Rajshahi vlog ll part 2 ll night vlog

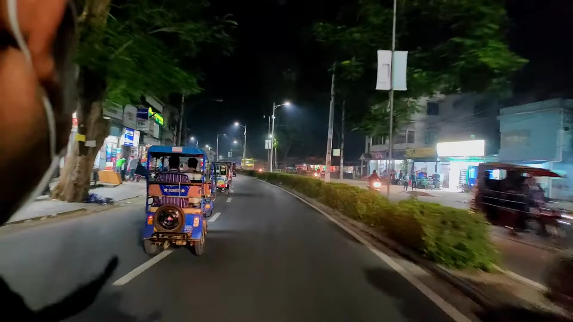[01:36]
সামনে হচ্ছে তোমার রাজশাহী স্টেশন, আর হচ্ছে রাজশাহী বাস স্ট্যান্ড, বাস কাউন্টার,
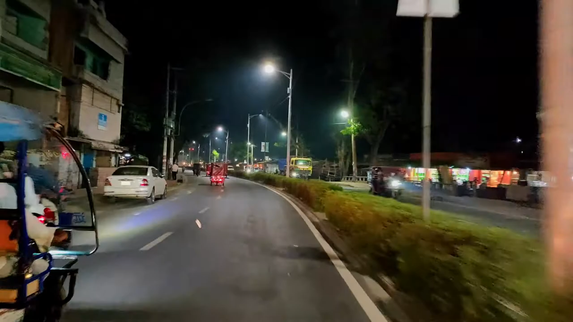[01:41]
বাস টার্মিনাল, ডান দিকে পড়বে স্টেশন,
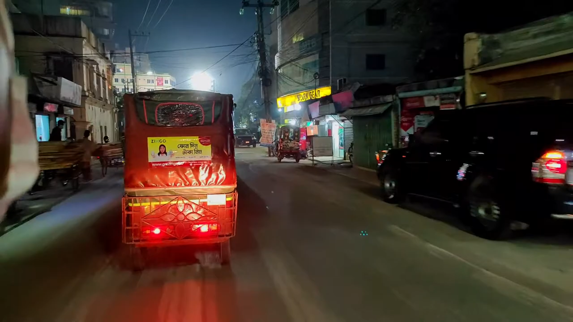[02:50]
অনেকগুলো মার্কেট আছে এখানে, মেইনলি তো বাম দিকে আর কি গ্রামীণ ফোন সেন্টার, সামনে বাম দিকে এখন বন্ধ
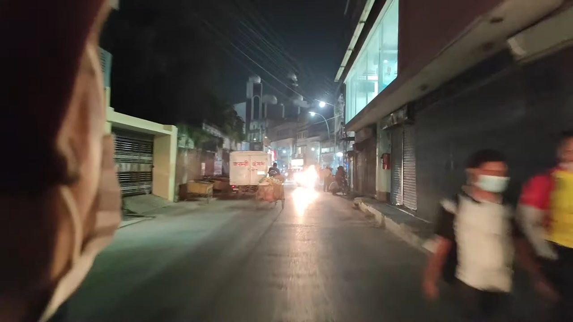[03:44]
সামনে এই যে একটা মসজিদ আসছে, এটা হচ্ছে রাজশাহীর বড় মসজিদ, সাহেব বাজার বড় মসজিদ এটা, হ্যাঁ অনেক মানে নাম করা একটা মসজিদ আছে,